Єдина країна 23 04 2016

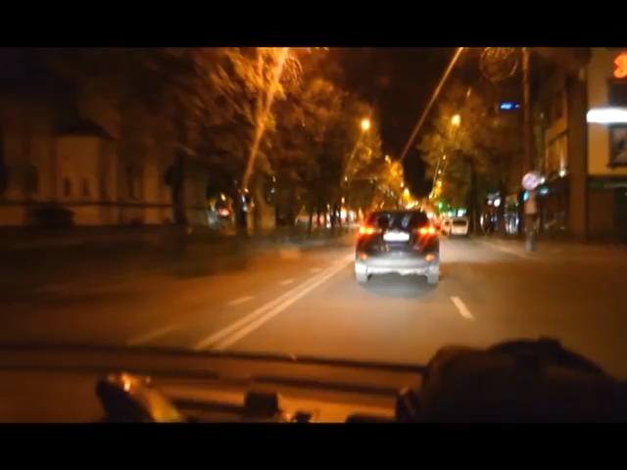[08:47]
На підмогу Рівненським Копам на вулиці Нічного міста виїхали і активісти дорожнього контролю та Автомайдану, які мають досвід патрулювання міста ще з часів Революції Гідності.